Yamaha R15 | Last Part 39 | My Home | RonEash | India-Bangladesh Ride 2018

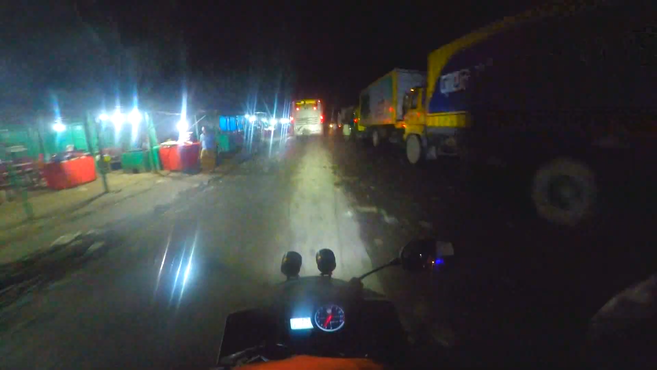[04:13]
হ্যাঁ গাইস, সো ফাইনালি আমি ফেরিঘাটে এখানে চলে আসছি, রাস্তা খুবই জঘন্য, কিচ্ছু করার নাই, ওই অবস্থাতেই যাচ্ছি,
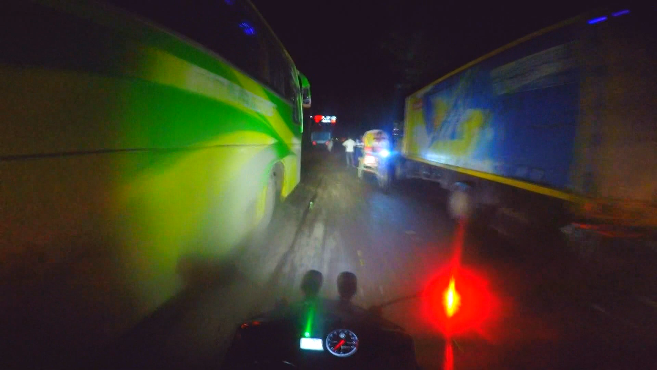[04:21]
আগায় যাইতেছি, চলে যাচ্ছি। আই এম নট শিওর আপনারা কতটুকু ভালোভাবে দেখতে পাচ্ছেন,
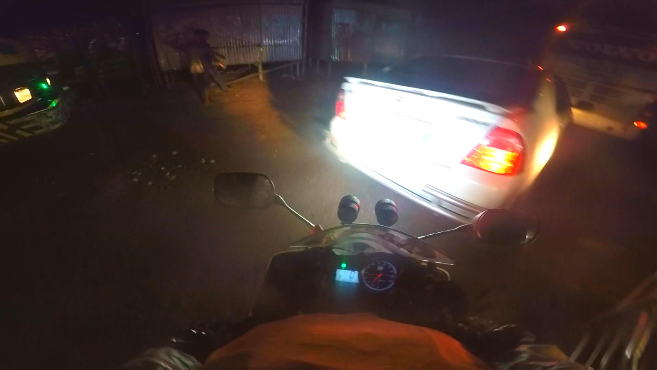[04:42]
ওয়া মামু আলগা, বাপরে বাপ, আমার তো ইঁদুরের মতন লাগতেছে এত বড় বড় গাড়িতে।
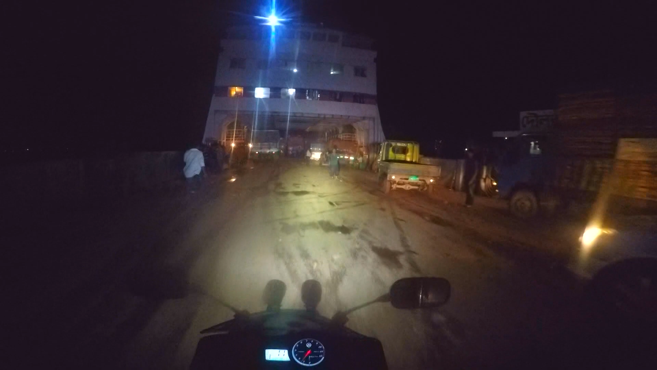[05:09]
মামা সোজা দিয়ে দিবো, ভিতরে দিয়ে দিই।
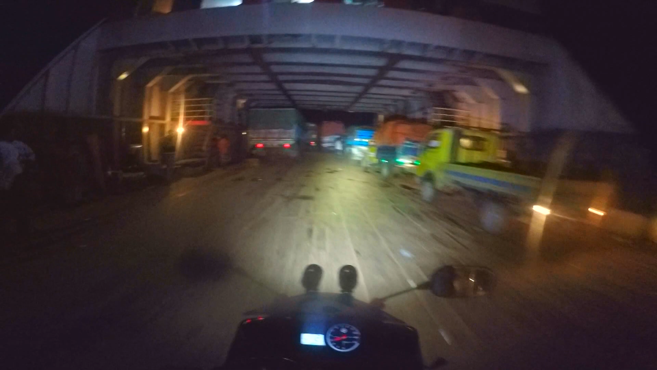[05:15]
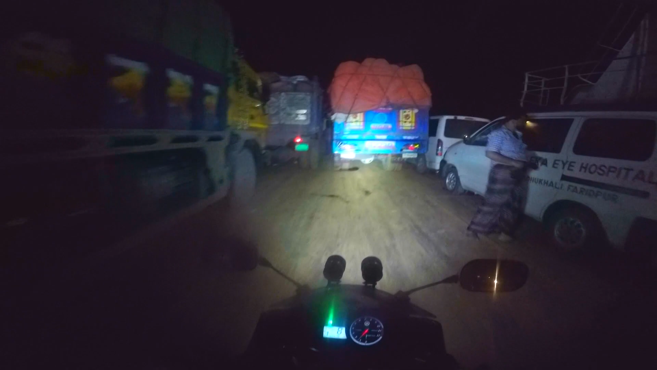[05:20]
ও স্যার বামে দিয়ে জায়গা আছে, দিতে পারবো?